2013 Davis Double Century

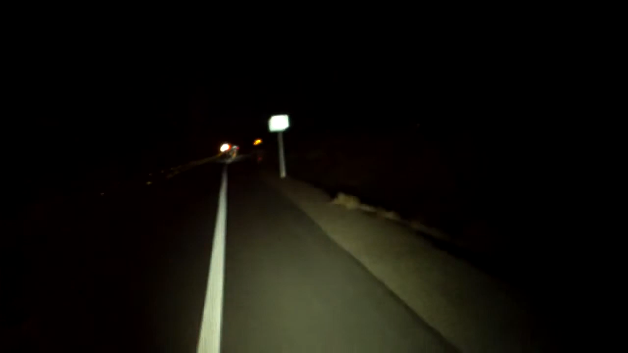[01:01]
we're pretty much officially out of Davis. Still bike route. And I got a bunch of flashing lights ahead of me.